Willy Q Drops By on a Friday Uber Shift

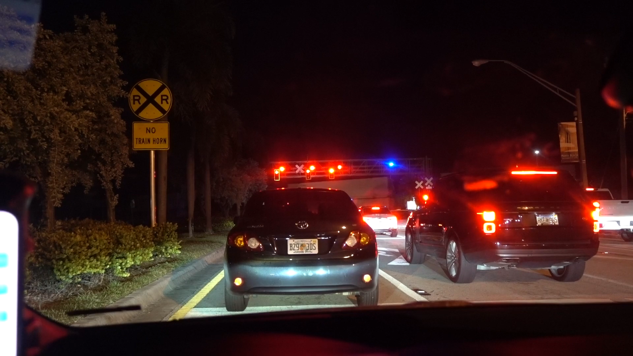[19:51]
see you at the airport god damn it bro the fucking accident on 95 and now there's a goddamn train
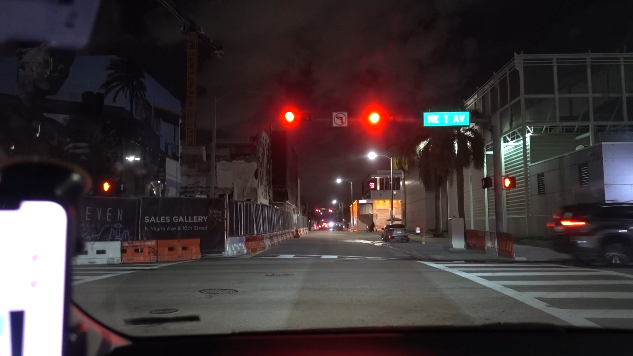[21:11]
right in front of space and 11 and i'm asking myself